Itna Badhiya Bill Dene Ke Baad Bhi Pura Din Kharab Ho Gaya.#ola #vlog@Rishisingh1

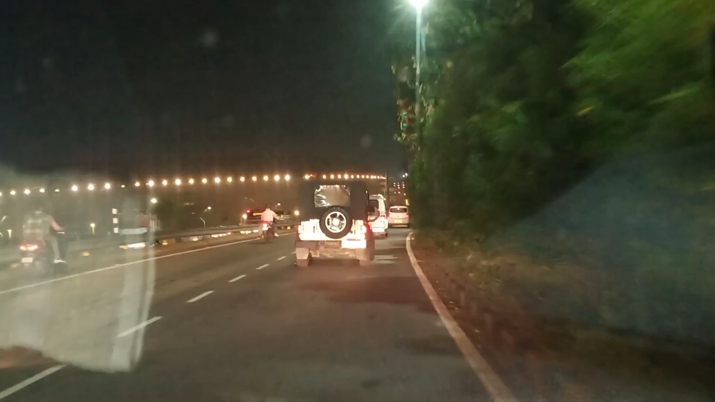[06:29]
शाम के साथ बजने जा रहे है वह सामने देख ने लाइटे कुप सारी वह अपना एकाना शेडिये में तो
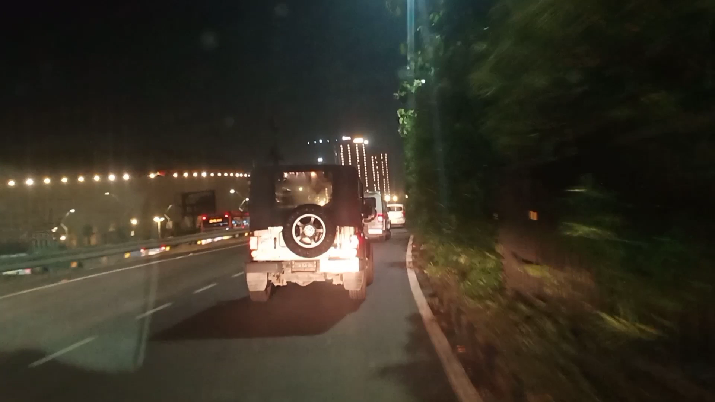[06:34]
शाम के आदो साथ बज रहे है तो हम क्या सोचे यहां से तो मतलब उमीद जो है वो खतम हो चुकी है भाई के राइड आएगी या जो भी है बगवान माली का शायद नहीं आती है ना तो इसकी वज़े साना प्रो मैं भी जा रहा हूं सीधा अपना एयरपोर्ड की तरफ और यह सामने अपना प्लाजी ओ आ गया है भाई दिख र
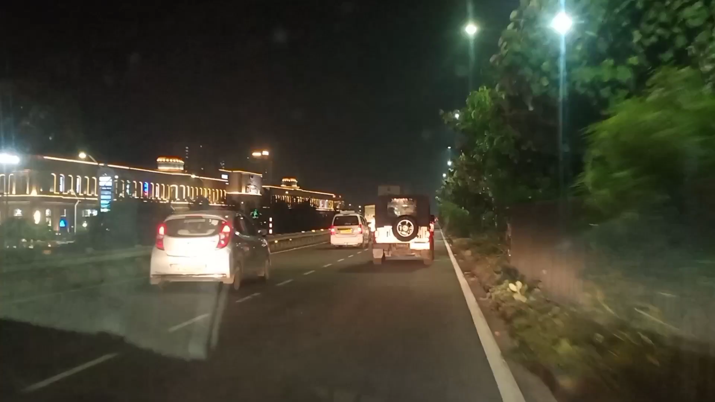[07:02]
तो चलते हैं भी एरपोर्ड की तरफ चलते हो और वहां पर घड़े होंगे और